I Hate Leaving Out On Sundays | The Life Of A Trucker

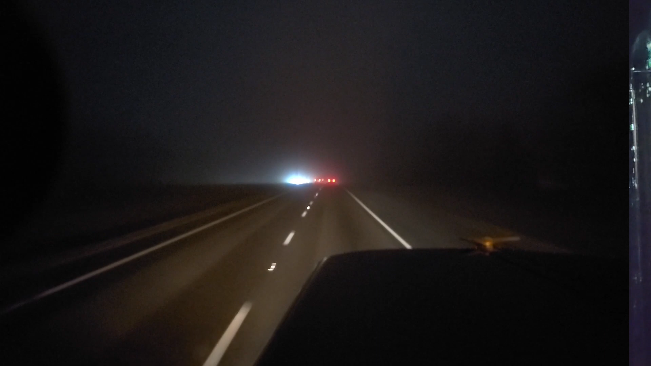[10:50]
We found ourselves a little bit of fog. Where are we at? I don't know. Just up the hill, up here, like by Crossville and all that. Oh, we came out of it. I think we're going to go back into it. We just crested that little hill, and I feel like that, we were good. But anyway, find a little bit of fog on our drive here. We're taking it easy.
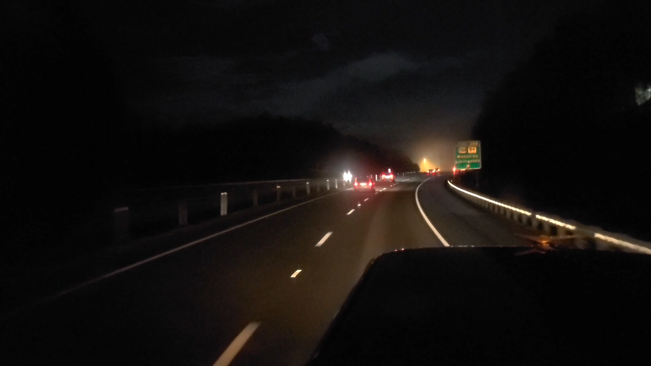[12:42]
a little bit of fog up here, but I don't think it's anything that we're gonna have to worry about. If it gets real thick, I might think about pulling over and waiting it out, but I don't think it's gonna get any thicker than this. I think this is the worst of it. But I don't like driving new roads at night in weather.
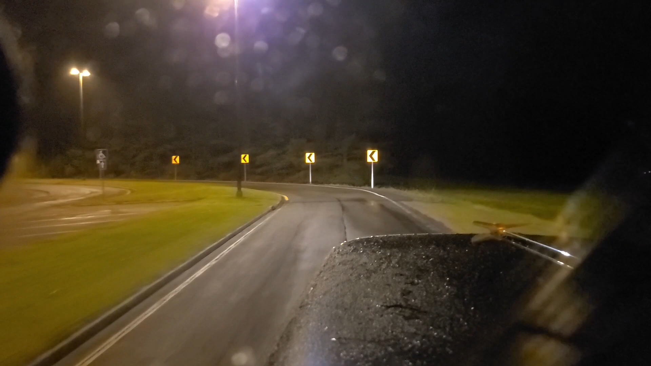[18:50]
That would have had to leave a couple hours earlier. Well, I didn't want to do that. And I knew the majority of my time on this on these deliveries
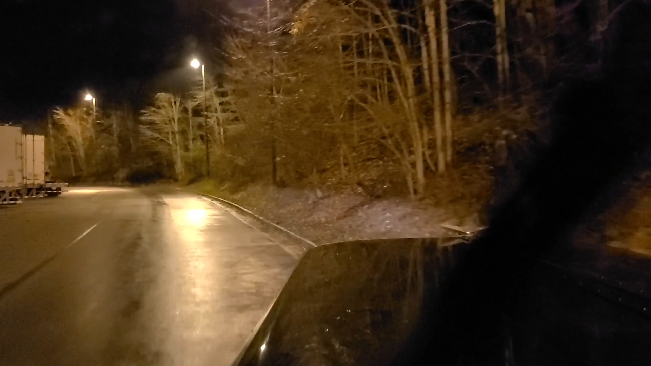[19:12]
is let's see, is there more parking up here? Yeah, I was thinking so. Let's go find somewhere where we're a little more alone. I think we're alone now.
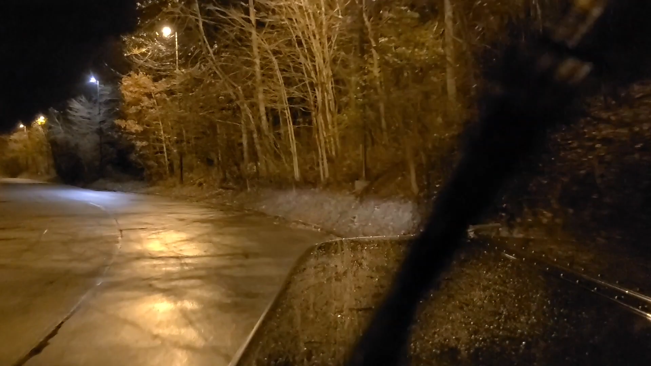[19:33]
Anyway,
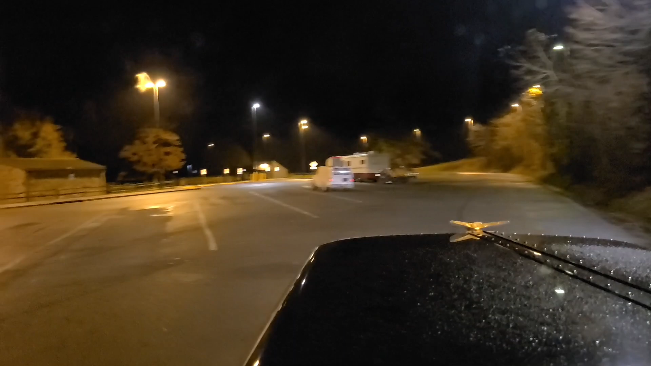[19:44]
So that's the plan is 5 hours here, and then tomorrow after we make our delivery, we're gonna have plenty of time.
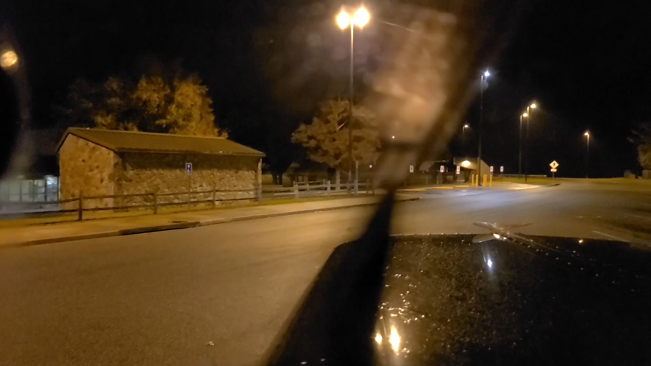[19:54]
After we make the delivery, we got just 4.5 hours to go. to make it up to the next delivery the following morning, so we should be able to make that happen. And yeah, so we made it here. All right, this is where we're gonna call it tonight.